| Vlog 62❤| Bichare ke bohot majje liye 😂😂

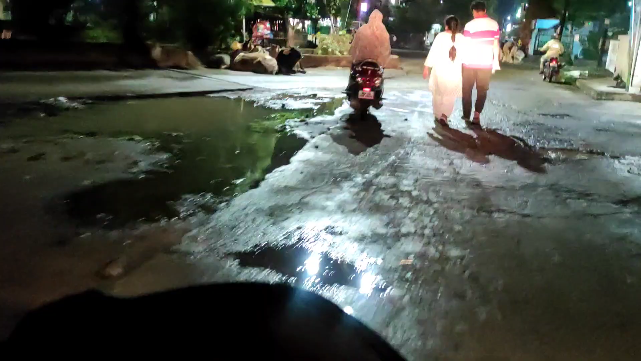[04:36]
हर जगह मतलब भोपाल में फाइनली मानसून आ गया, अब गर्मी से राहत।